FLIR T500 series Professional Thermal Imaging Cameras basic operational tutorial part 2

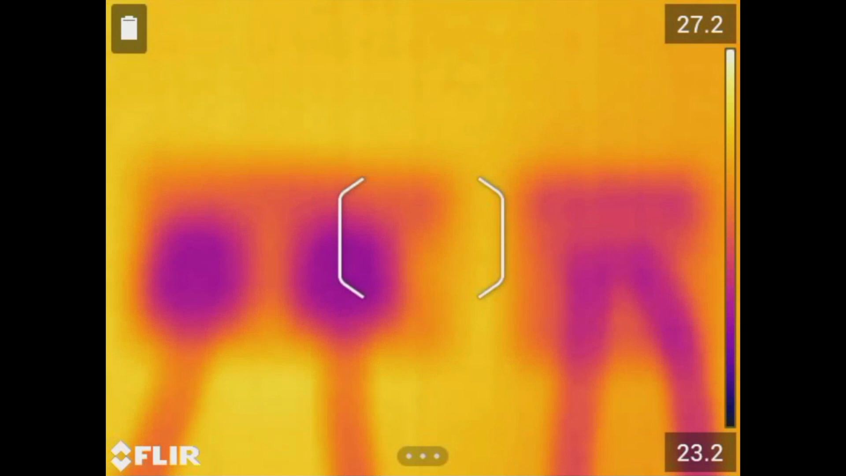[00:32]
For the autofocus to work properly, the target should have good thermal contrast, meaning needs to be a distinct difference between warm and cool areas on the object.
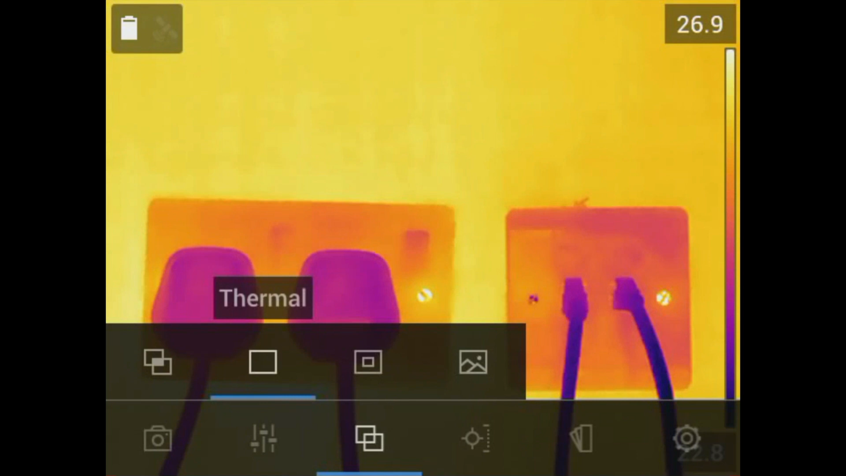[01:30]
that is set based on the hottest and coldest object in the frame. It will store both infrared and digital images at the same time.
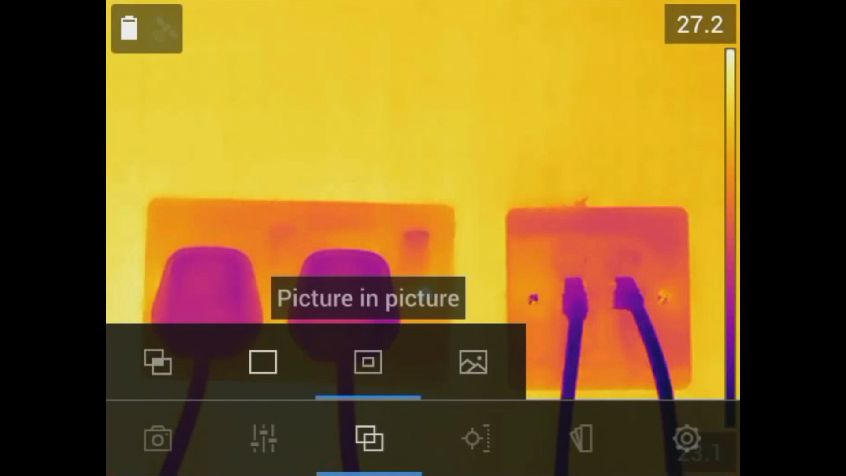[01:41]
Picture-in-picture focus carefully for the best visual to thermal picture alignment.
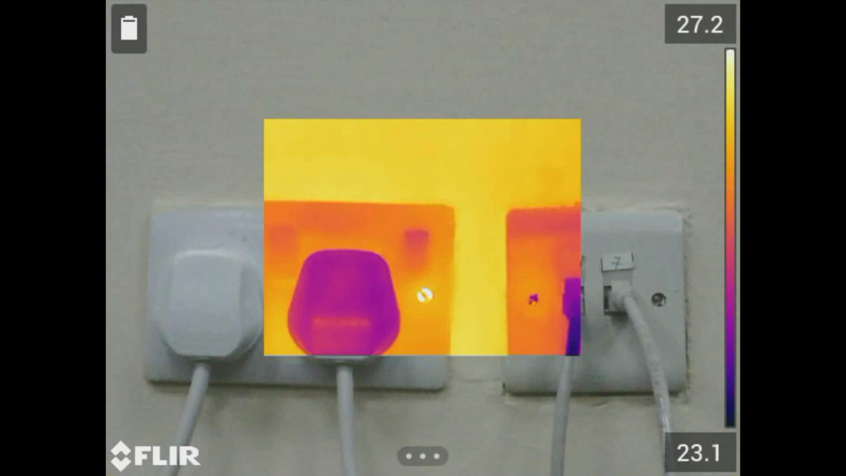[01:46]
It is a very useful tool for highlighting the problem areas while providing visual information for the problem.
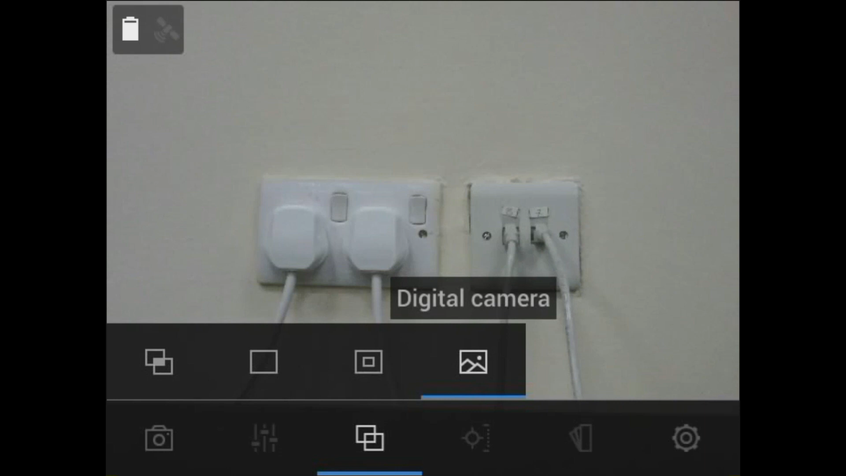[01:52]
And last is the digital camera which displays the visible image.
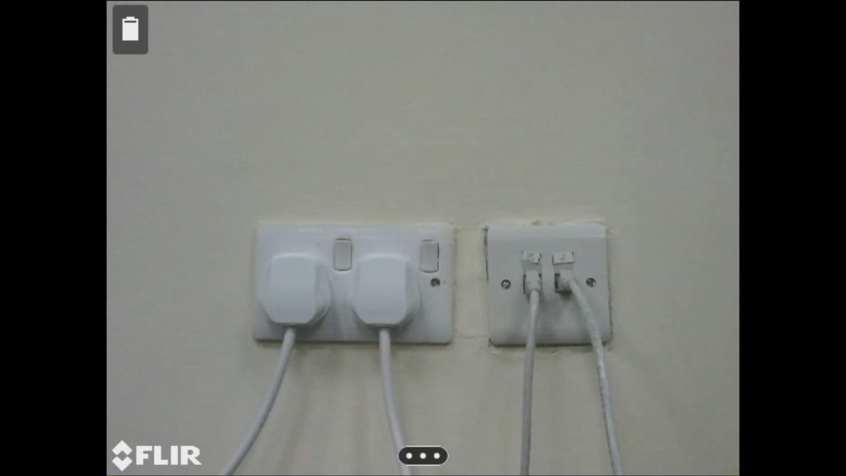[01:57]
For new thermographers, we recommend staying in the thermal only mode for now, as this will help you better understand what is required for proper focus. You can also change the image mode during post-processing in FLIR Tools or FLIR Tools Plus.
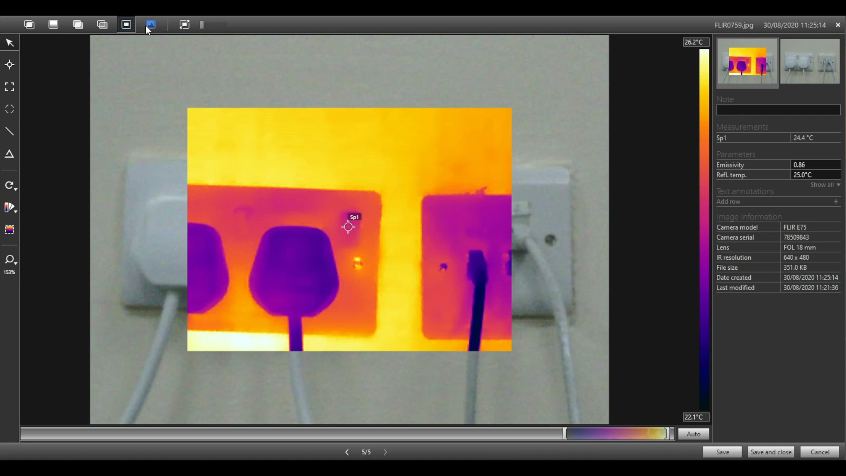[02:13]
On screen: spot 24.4°C, scale top 26.2°C, scale bottom 22.1°C
Adjust the level or brightness and span or contrast of the thermal image.
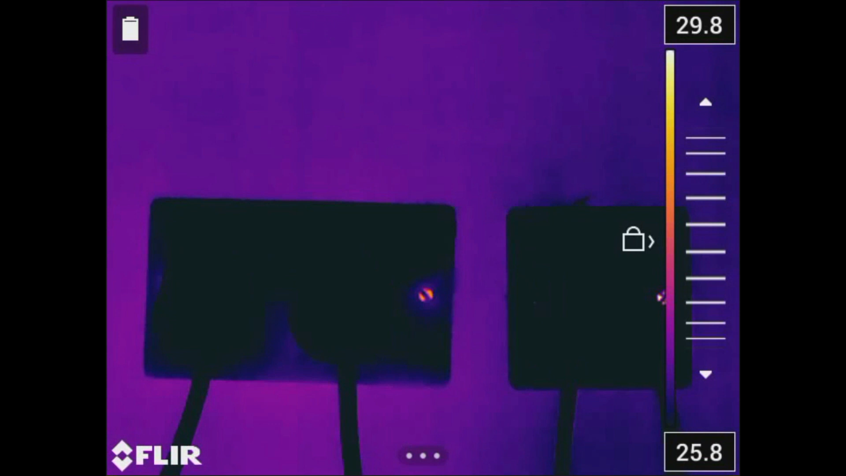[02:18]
This allows you to highlight important areas of thermal detail. By default, the camera is set to automatic adjustment mode. This will automatically set the scale based on the hottest and coldest object in the frame. Take note that there are times that manual adjustment will be necessary. This is when there are extraneously hot or cold objects within the same field of view. Toggle the navigation pad up and down to manually adjust the scale.
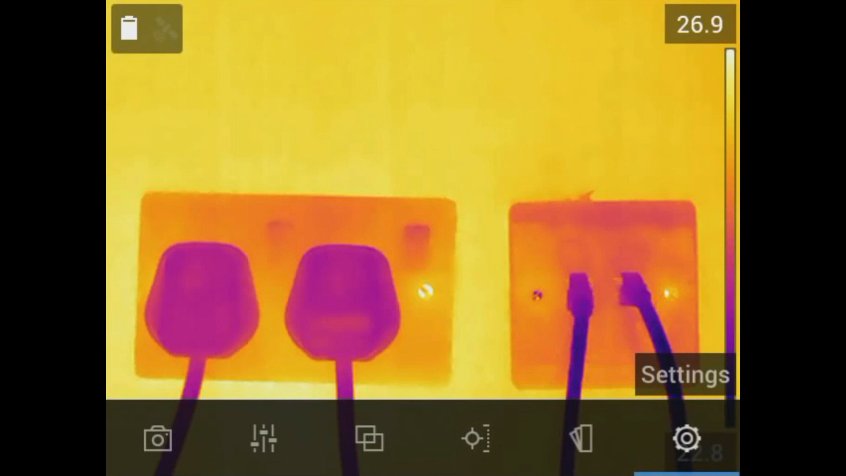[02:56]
Tap the bottom of the LCD screen to bring up the main menu and navigate or tap the color palette icon.
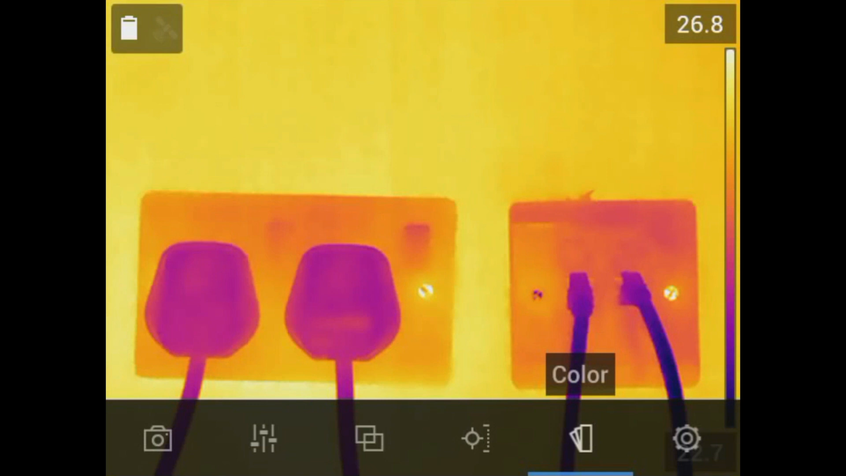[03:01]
You will have different options such as the following.
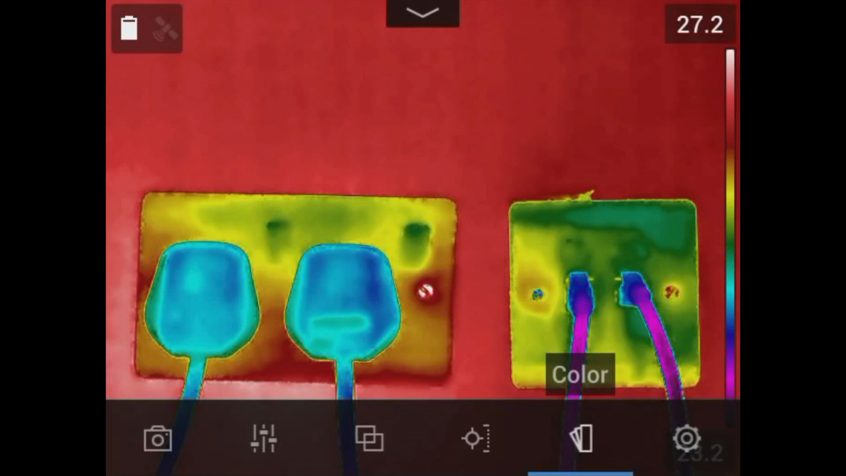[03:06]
The iron palette is most used because of the good balance of thermal sensitivity and spatial resolution.
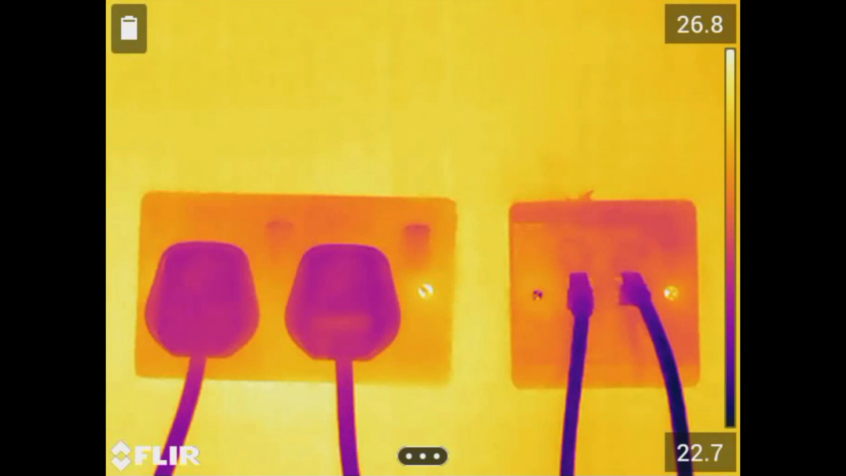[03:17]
The rainbow palette is helpful when significantly
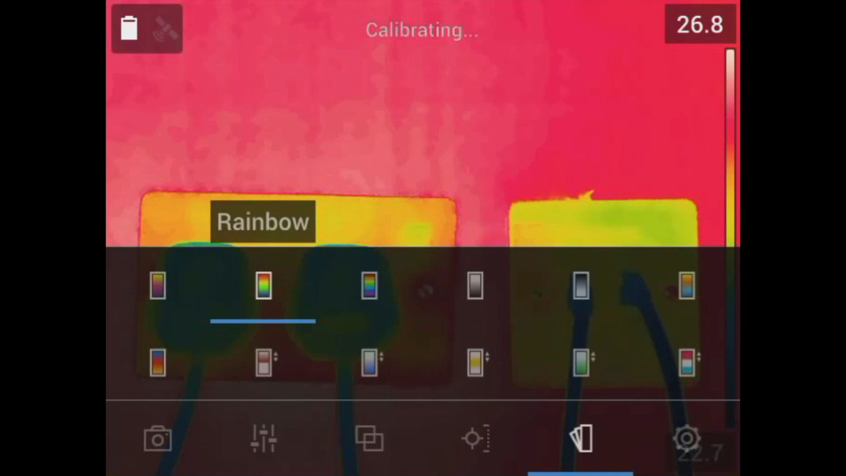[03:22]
considering the differences among certain temperatures.
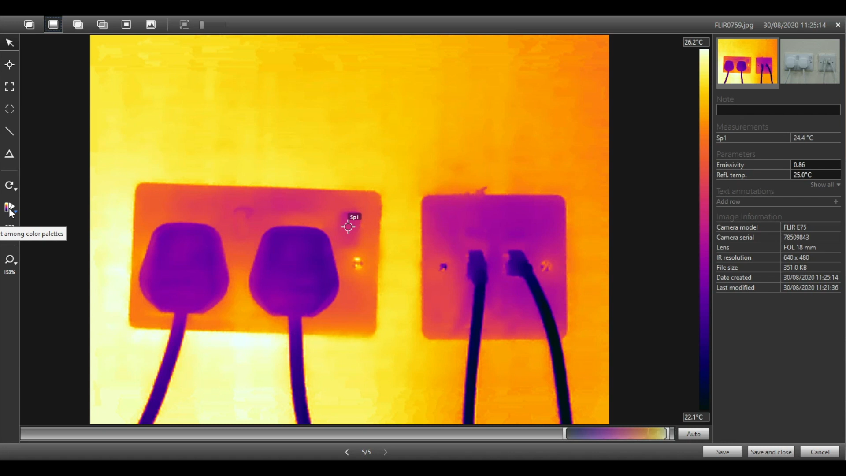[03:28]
On screen: spot 24.4°C, scale top 26.2°C, scale bottom 22.1°C
You may also change the color palette during post-processing in FLIR Tools or FLIR Tools Plus.
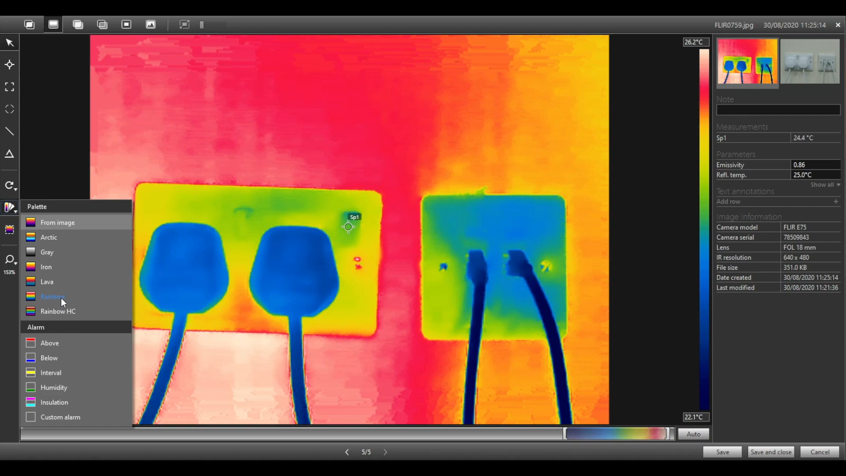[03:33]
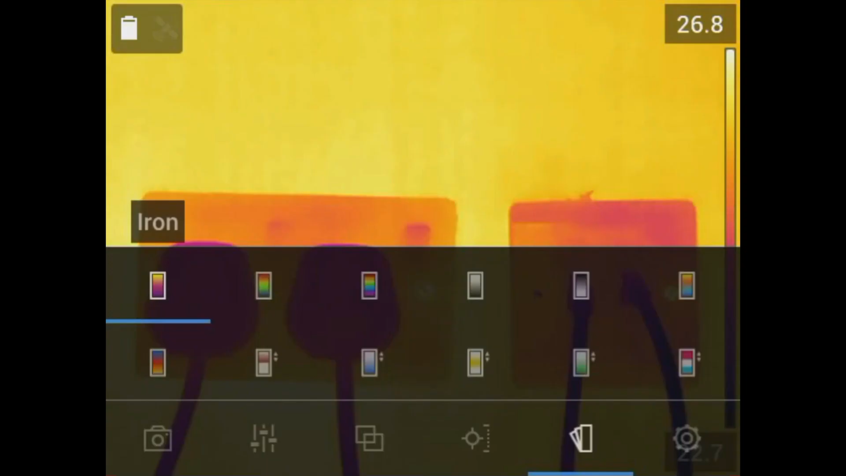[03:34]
But regardless which palette you select,
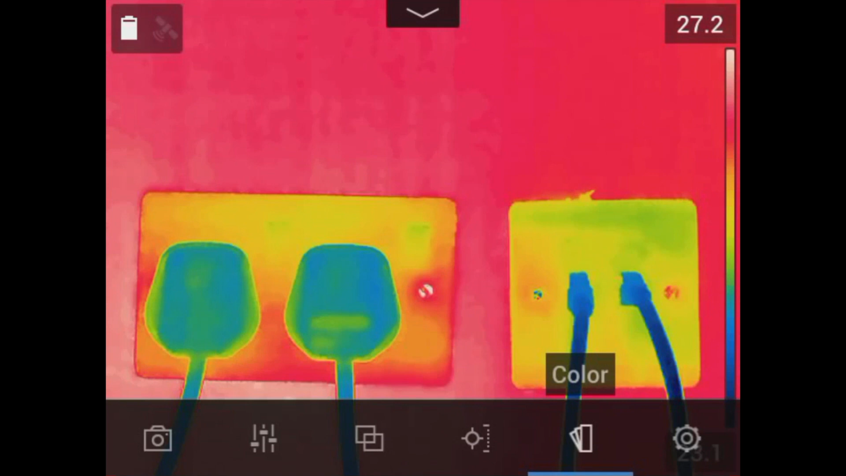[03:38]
this may still be changed later on your save images either on the camera or on the processing software.
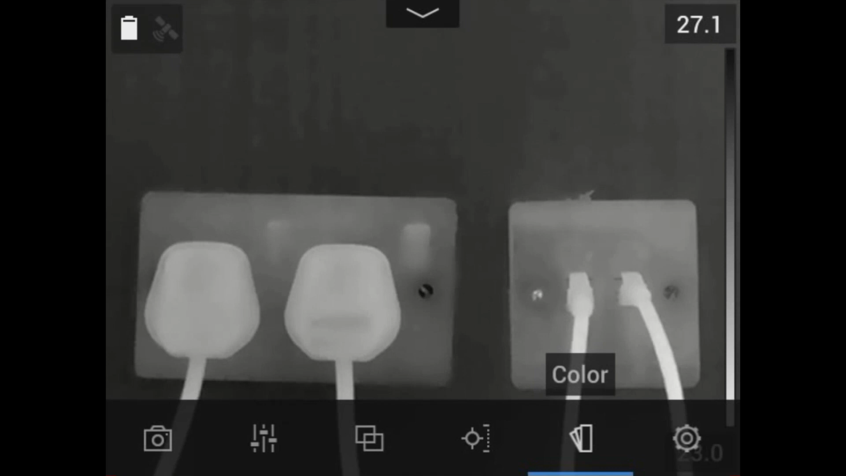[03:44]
This thermal image offers several kinds of temperature measurement boosts such as the no measurement,
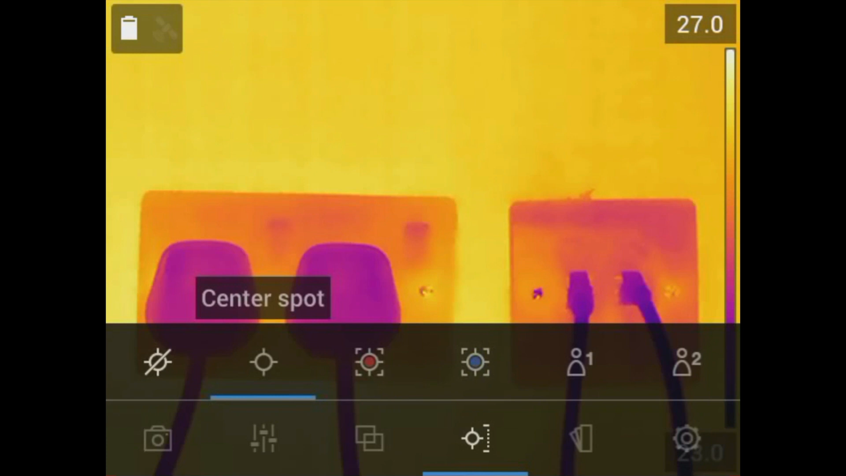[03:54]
the center spot meter to know the temperature of a certain spot. You can move the spot around the image by simply dragging it with your finger.
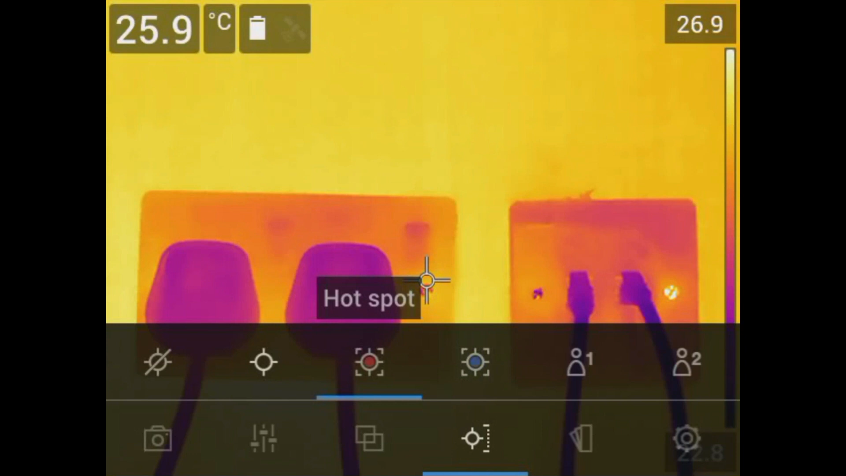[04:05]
On screen: spot 25.9°C
The hot spot box which provides the maximum temperature inside the displayed box.